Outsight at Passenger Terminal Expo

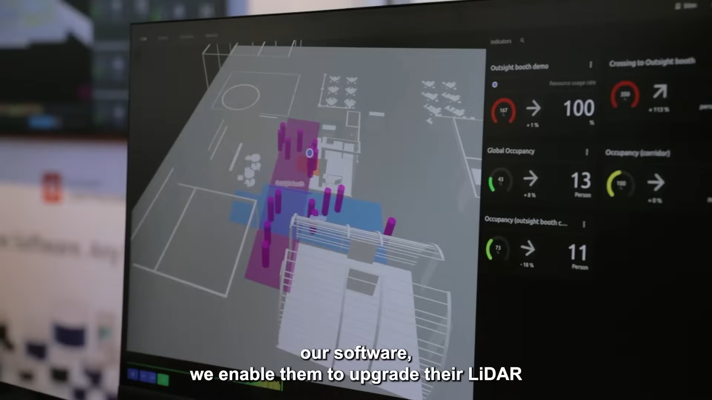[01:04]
And once they have integrated our software, we enable them to upgrade their LiDAR to choose the best sensor for their specific application over time,
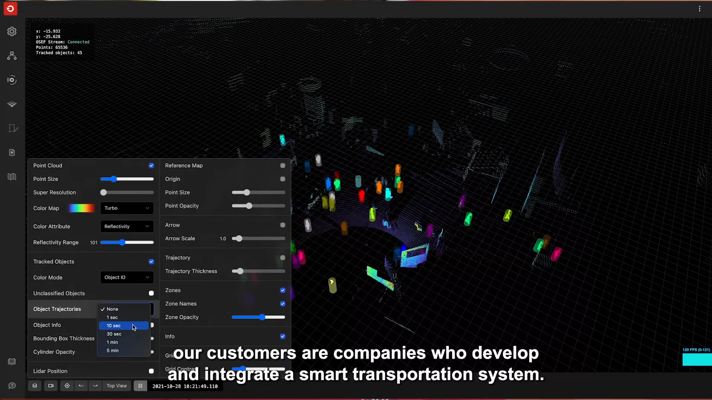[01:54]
our customers are companies who develop and integrate a smart transportation system.